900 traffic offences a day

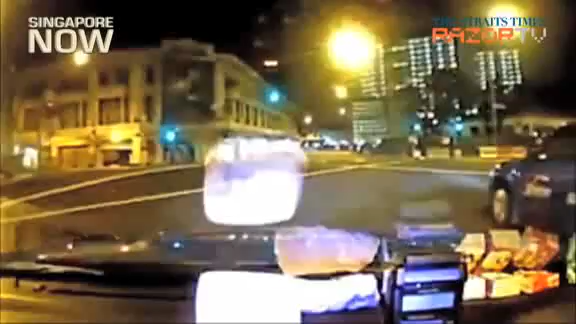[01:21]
accidents caused by motorists beating the red light also came under public scrutiny last year after the fatal roto road crash in May involving a Ferrari and a taxi later in December a motorcyclist